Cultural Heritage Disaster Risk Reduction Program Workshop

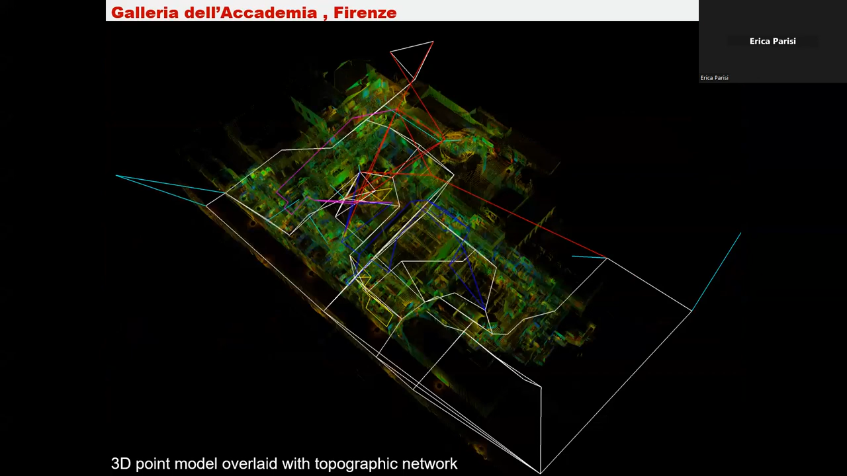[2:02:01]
And these are some of the results from the topographic networks, the point cloud,
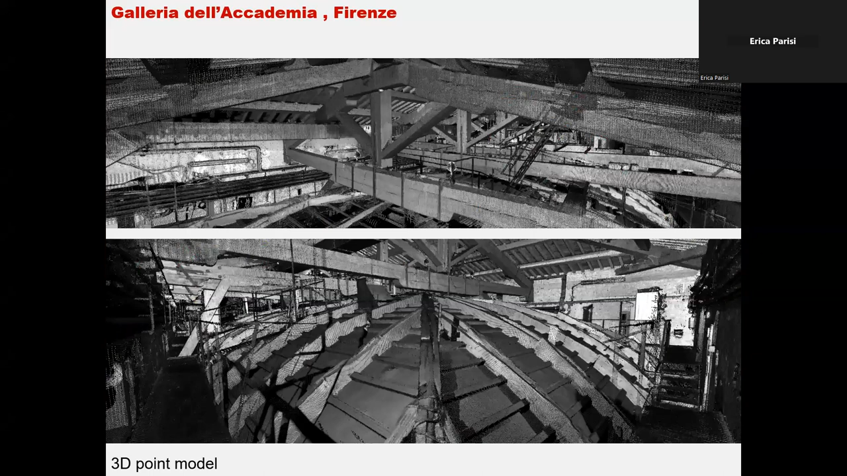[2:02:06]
the relationship to the bordering buildings, chosen as a resolution.
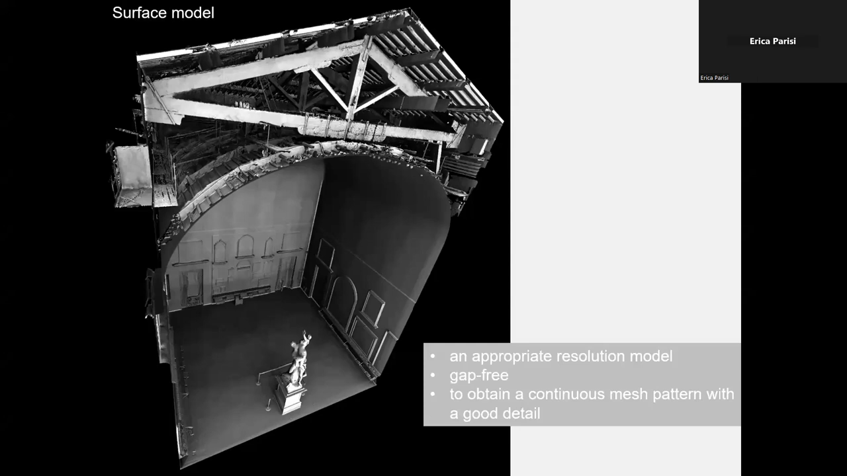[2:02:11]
And you can see some 2D outputs that were extracted